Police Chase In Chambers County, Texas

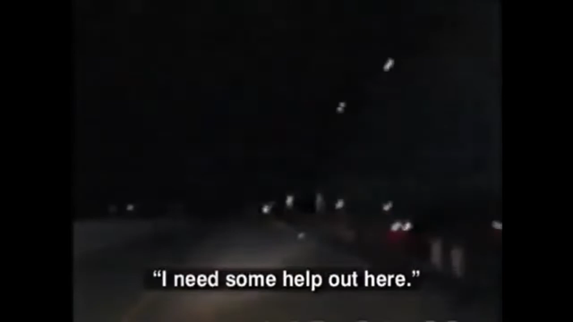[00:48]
He watches in amazement as they speed recklessly past unsuspecting drivers.
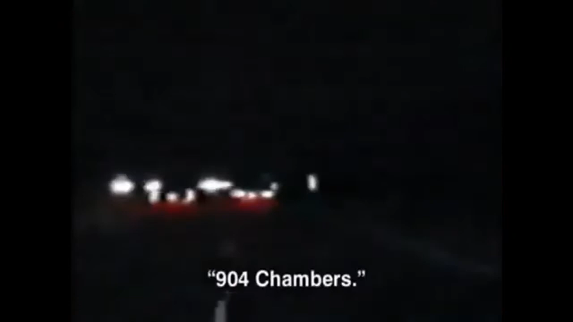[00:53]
904 Chambers, being in excess of 120. This guy is driving like a bloomin' idiot.
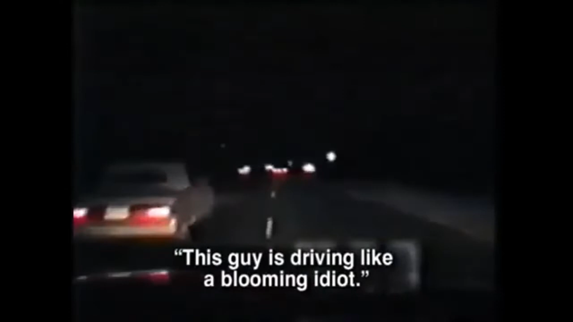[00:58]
He's trying to run people off the road. Amazingly, the driver goes even faster.